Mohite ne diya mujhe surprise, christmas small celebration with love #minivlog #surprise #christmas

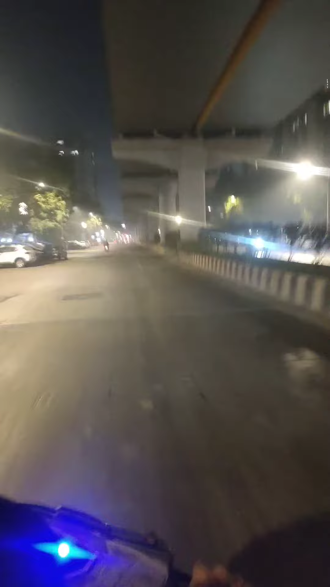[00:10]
और देखो पुरा रस्ता एक दम सुमसाम और थंदा थंदा रगा था इसलिए हमने जैकेट रैकेट पैन के निकल गए हम � और अभी हम पहुँचे बोरिवली आइसी कॉलिनी